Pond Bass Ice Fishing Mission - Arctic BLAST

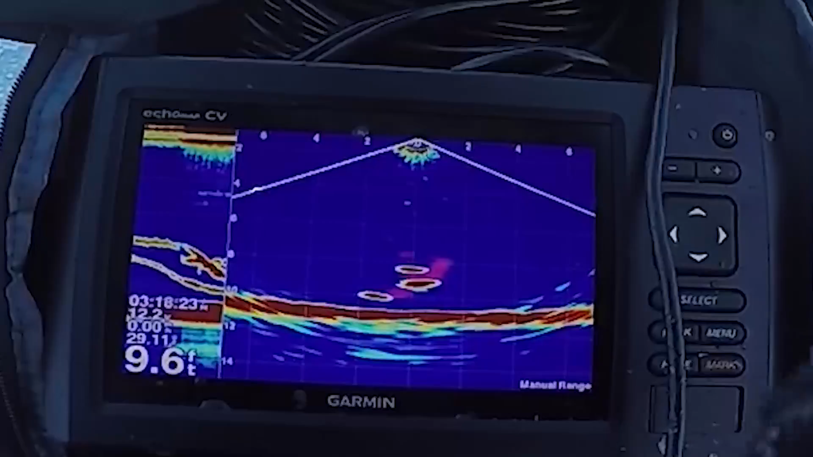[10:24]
On screen: depth 9.6 ft
had ice fishing just staring at this it's literally a live video game you can see there's a fish going down there's a fish swimming off to the right there's three fish on the graph now three different fish there's two directly under me oh oh he missed so that's a fish right
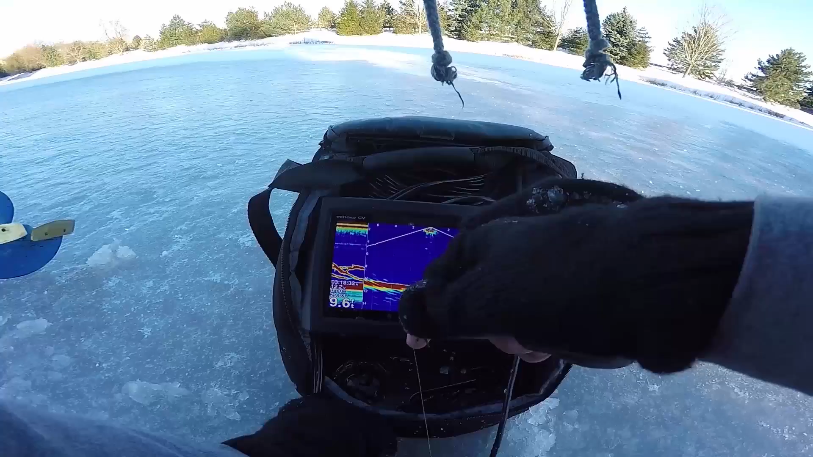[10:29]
there that big blob that's a fish that's on my jig see my jig just separated he's coming up to
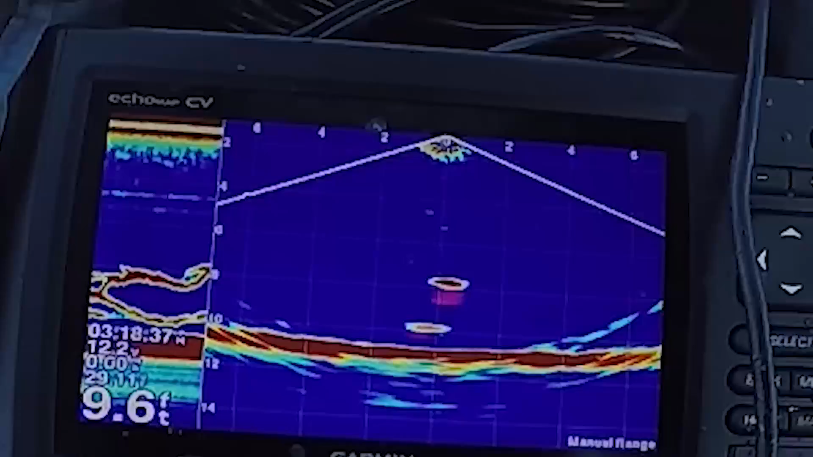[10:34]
On screen: depth 9.6 ft
it and he oh these must be tiny bluegill they're not getting hooked and just like that all three marks are gone oh now there's two marks coming up so hot so hot oh i need to stop hand lining this he bit it but i couldn't set the hook i'm having way too much fun with this i hope you guys can see what's going on oh i want to use that pan optics down view so badly because it is just 10 times more fun and exciting than using this even this regular sonar which